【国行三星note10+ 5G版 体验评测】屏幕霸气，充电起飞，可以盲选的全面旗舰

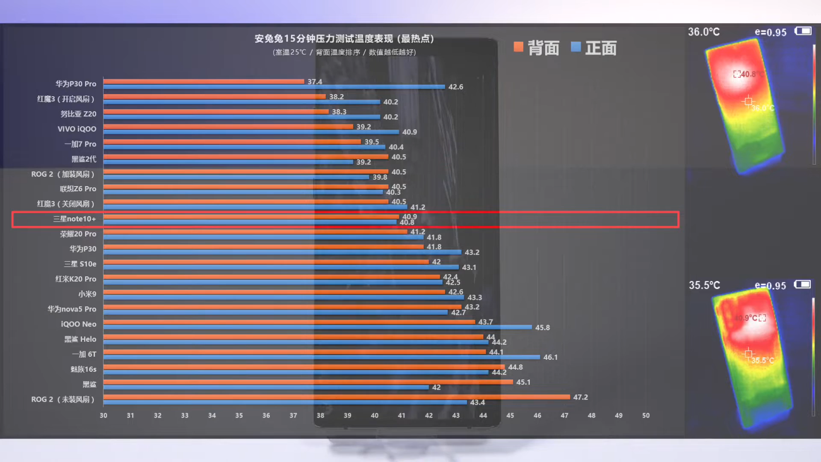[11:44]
试外25摄入条件下安兔兔15中压力表现还不错在我们社会的机器中处在大致中部位置正面最热处40.8摄氏度背面最热处40.9整数烤机几乎同样如此正面最热处40.6背面最热处40.
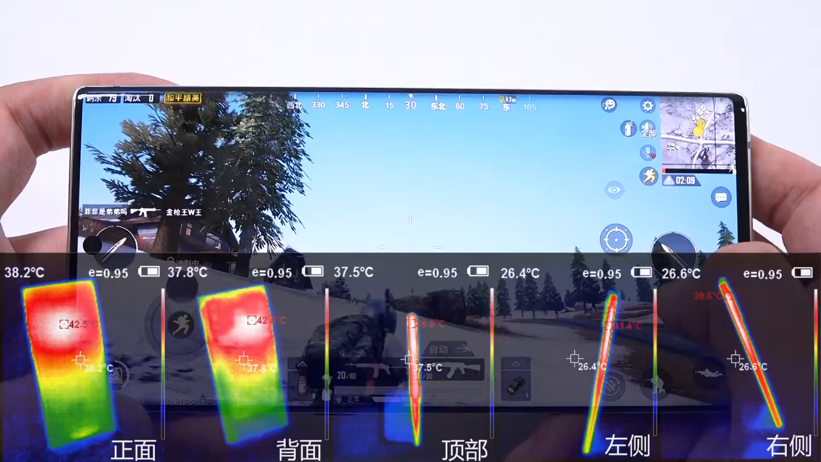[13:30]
%4300毫安时电池粗略等值电量大致473毫安2K分辨率的性能模式下个人感觉这个输入可以了机身正反面最高温同样为42.52度边框最热出仅为41.
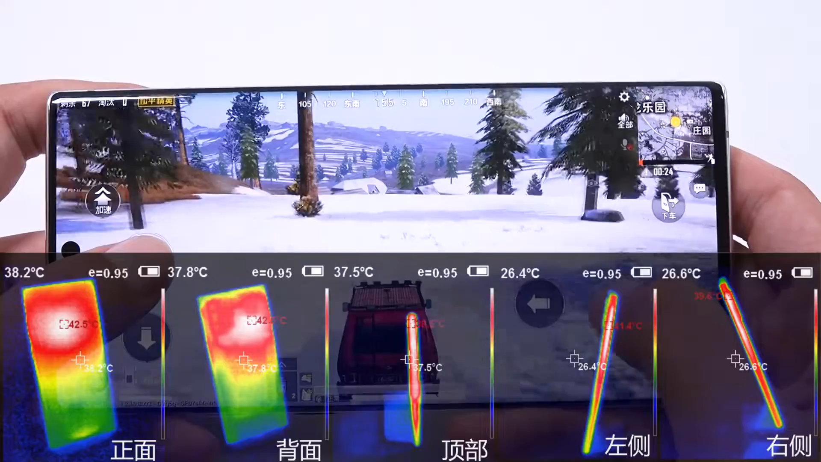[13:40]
4同样OK
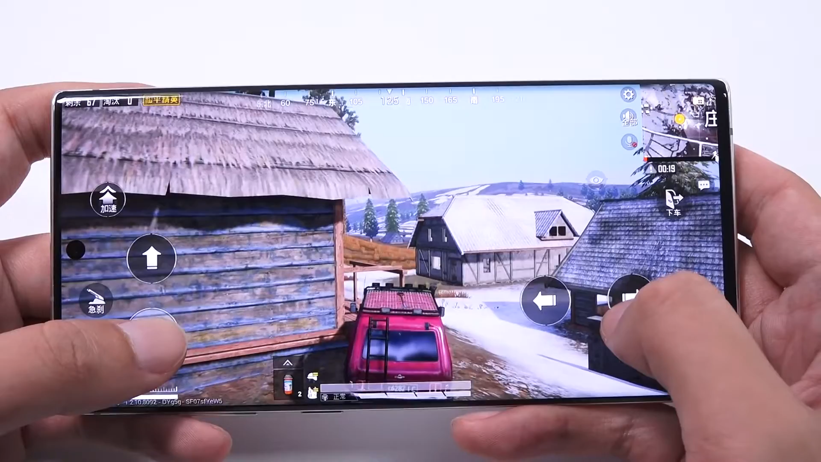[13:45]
整体来说本次的4300毫安时电池即使全程性能模式倒也不至于尿崩只是正常使用反正最多也就是一天的量充电方面
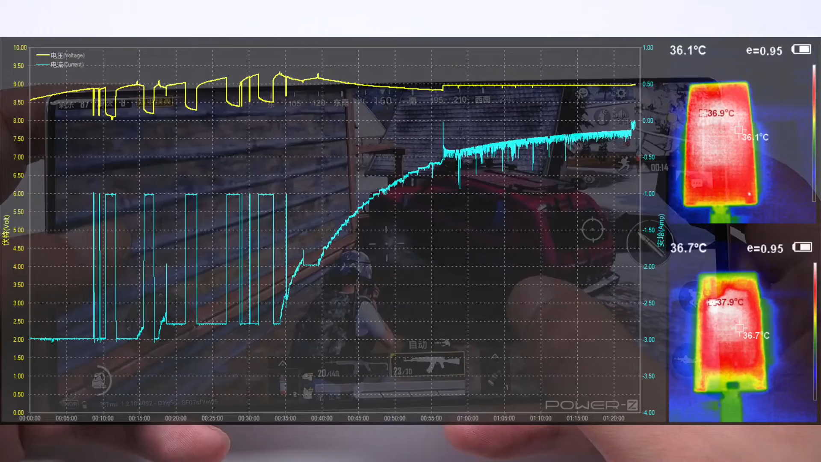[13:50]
由于我这个先行版没带原装充电组合只好随便自己配了一个实测还是相当牛逼1%电量起充峰值功率大致27瓦10分钟充电22%30分钟62%36分钟
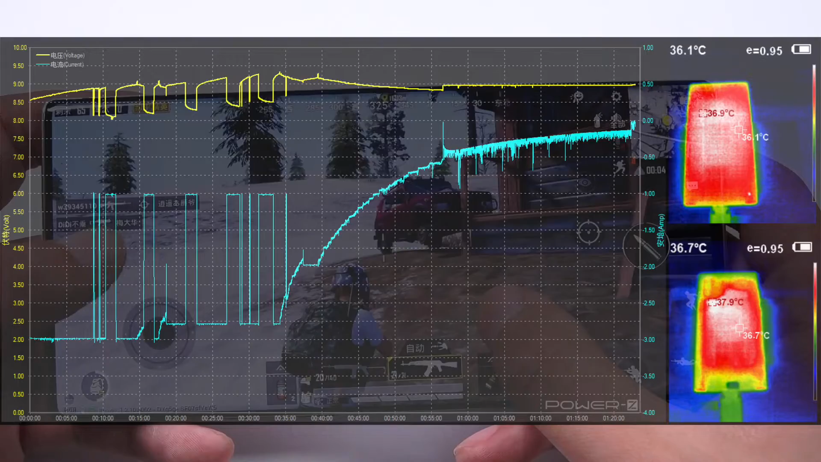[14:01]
左右充至70%功率开始明显下调此时机身正反面最高温分辨为36.
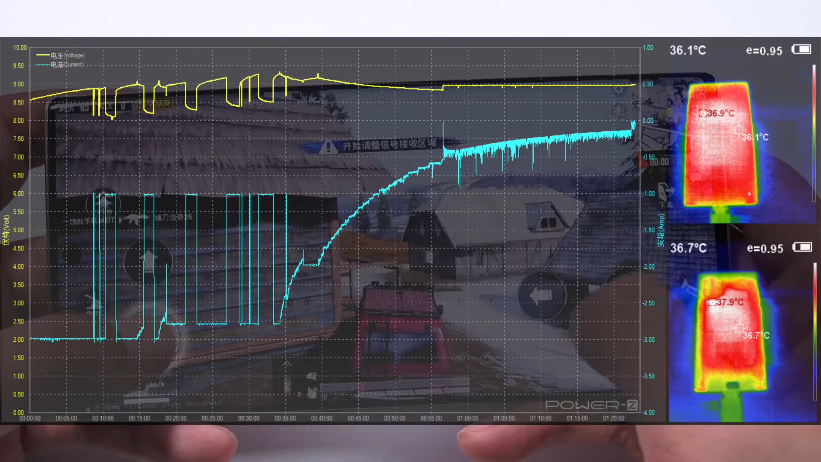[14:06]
9以及37.9摄氏度的温热状态都不算热1小时充电94%充至100%耗时